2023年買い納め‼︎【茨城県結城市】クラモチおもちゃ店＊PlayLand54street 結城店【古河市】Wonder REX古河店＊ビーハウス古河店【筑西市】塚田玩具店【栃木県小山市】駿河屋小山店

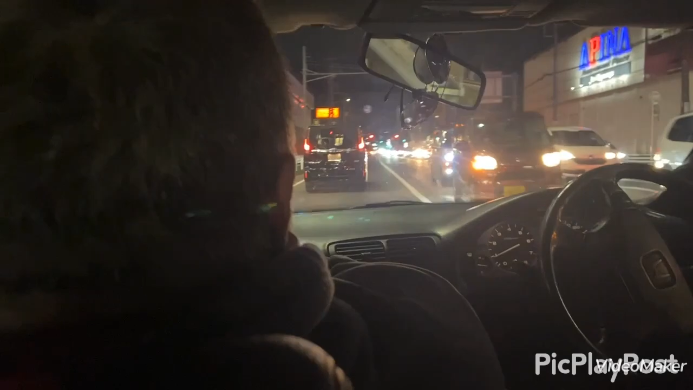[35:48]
もうちょい行ったら右ですよ、もう。 あれ、ここですか、もしかして。 あ、これこれ。
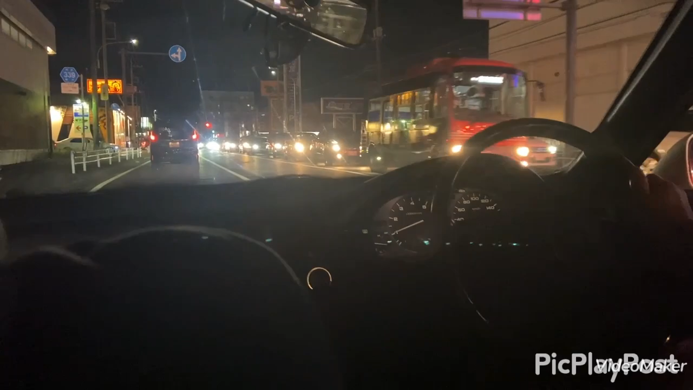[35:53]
あ、でも反対側だから入れないね。 逆側だと、そこじゃあ信号曲がっちゃって。 そうですね、 そこ信号曲が って駿河屋さんね、 曲がってちょっと裏から入りますか。
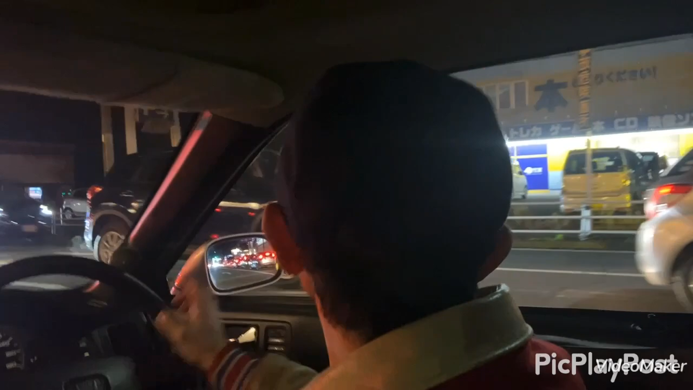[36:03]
そう、もうそこ、あ、そこから入るんじゃない。そこからぐるっとそっちに入るんじゃない。 そこが切れてるかな。
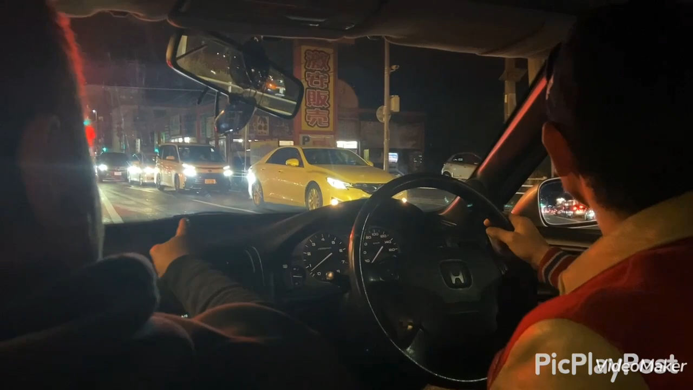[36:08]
切れてる、切れてる。 あ、けどあっちがちょっと車多分 いけない感じ。 ぐ ーって回ってね、これですね、駿河屋さん。